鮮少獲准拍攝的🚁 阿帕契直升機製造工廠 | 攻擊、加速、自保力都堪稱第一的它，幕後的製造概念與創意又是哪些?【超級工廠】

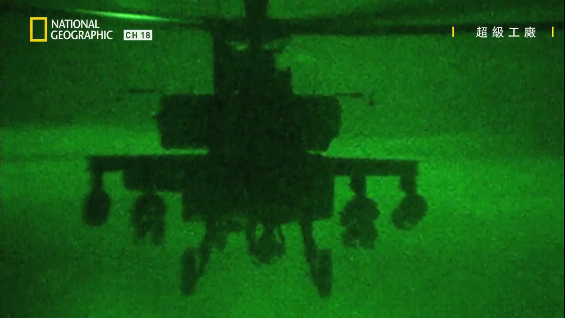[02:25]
It enables the Apache to find and attack the enemy under cover of darkness.
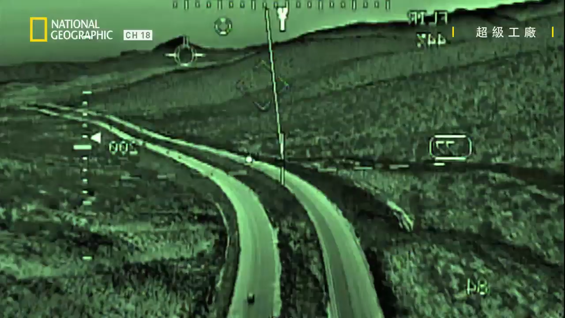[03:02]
Thermal imaging of where they're flying.
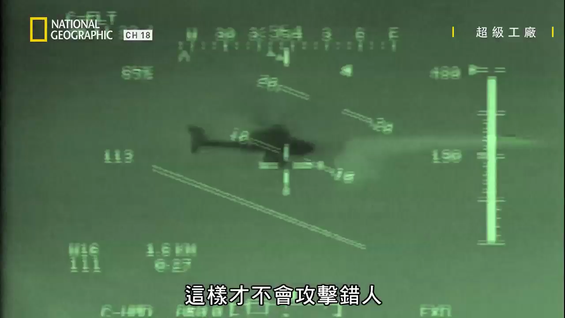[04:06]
Because this dome sits high on top of the Apache,